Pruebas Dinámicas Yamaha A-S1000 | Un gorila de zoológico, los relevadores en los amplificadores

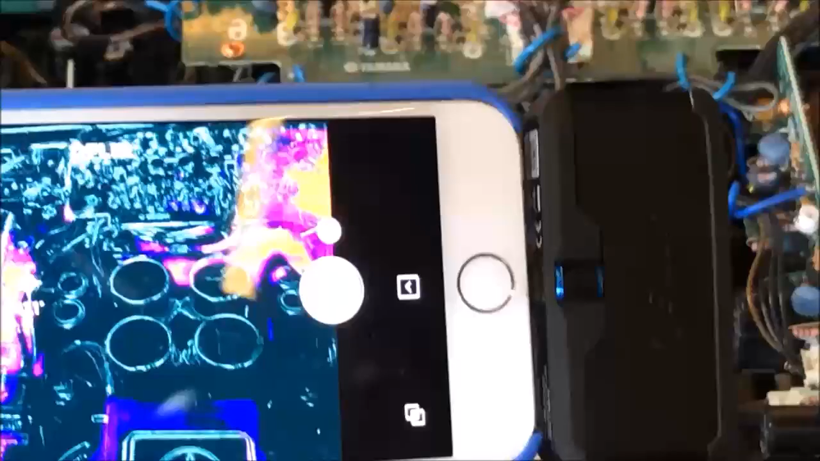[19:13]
Vamos a ampliarle, para poder ver, la temperatura.
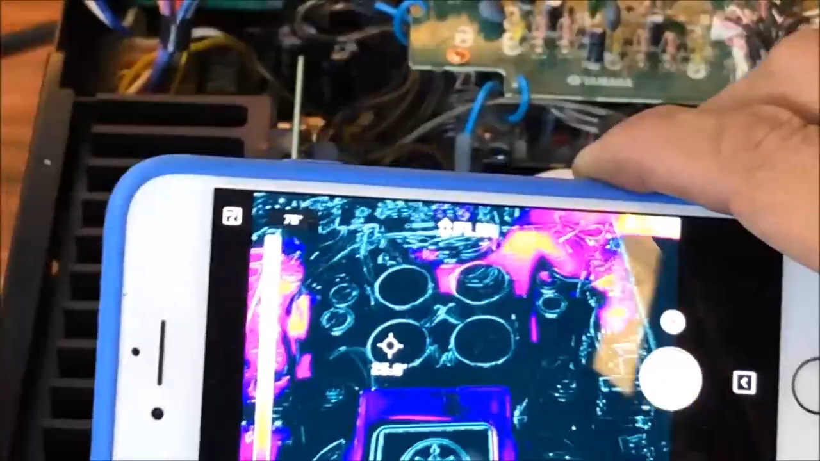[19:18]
Ahí podemos ver, que tenemos, voy a ampliar.
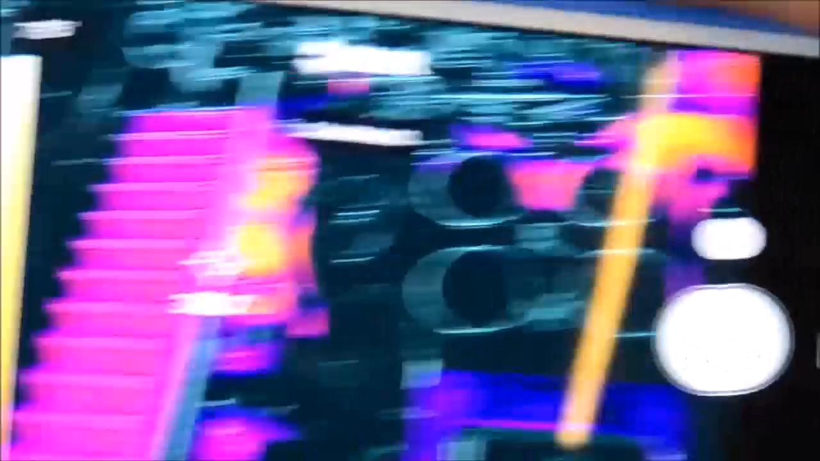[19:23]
Ese es el canal, que ahorita está trabajando, y tiene 43 grados.
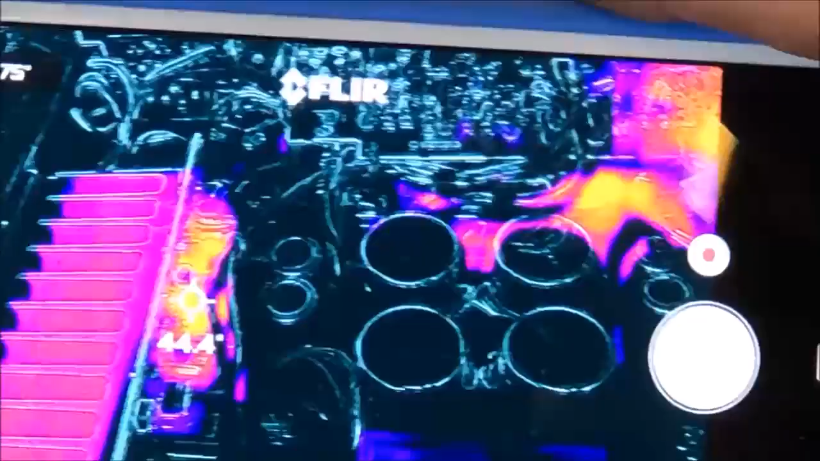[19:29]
Y aquí abajo está, perdón, que se esté moviendo mucho.
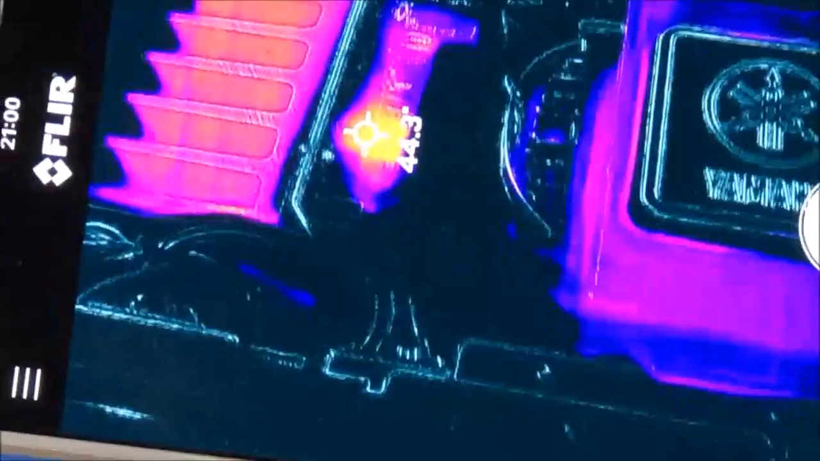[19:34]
el canal, que no se está usando.
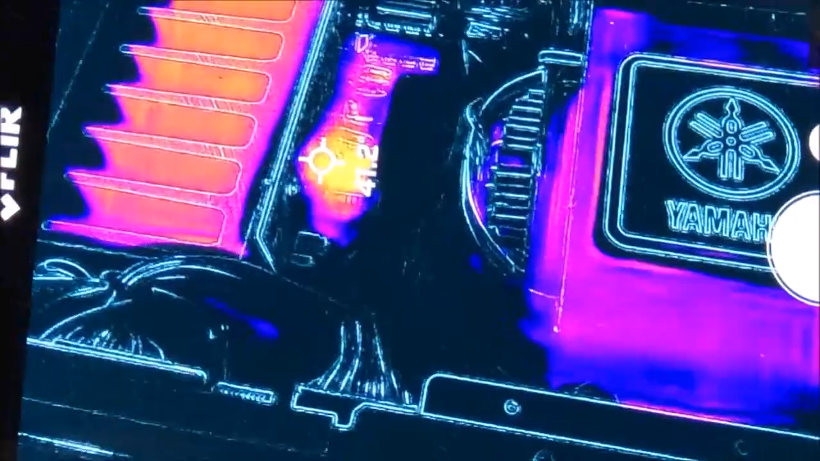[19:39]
No, perdón, estoy equivocado. Ambos, ambos es el mismo canal.
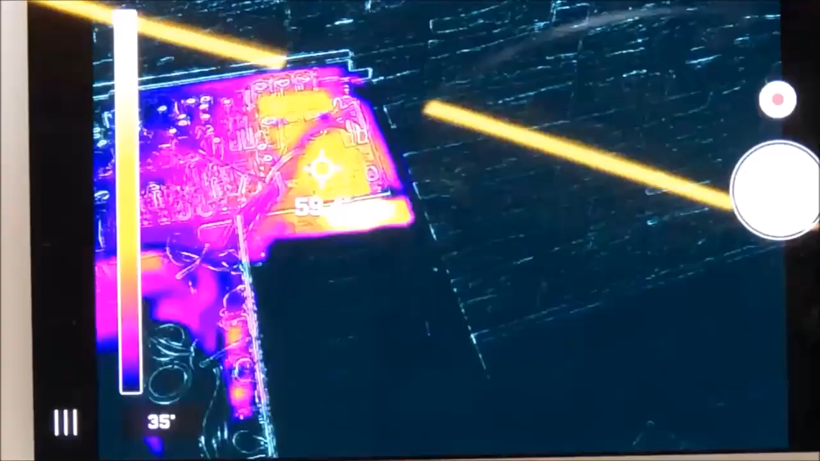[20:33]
Y ahí se puede ver, como, está bastante calientito, porque este, no es el calor del componente, sino, es un piso abajo.
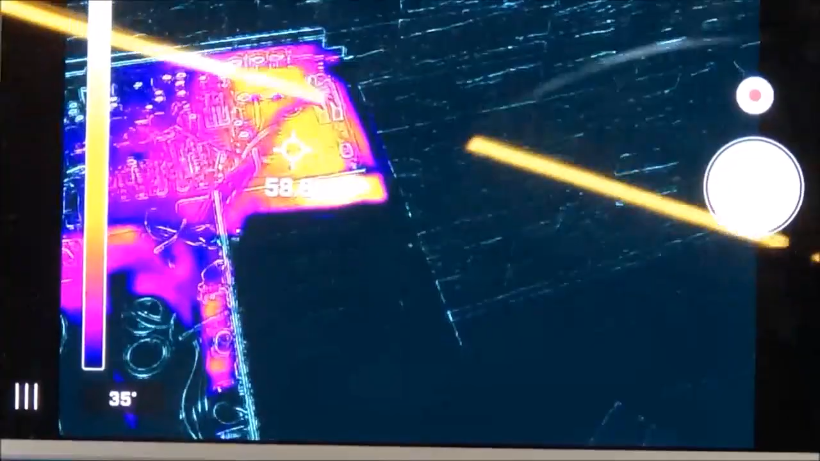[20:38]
Y aquí están llegando, 50 grados. Entonces, allá abajo, está muy caliente, abajo de sus capacitores.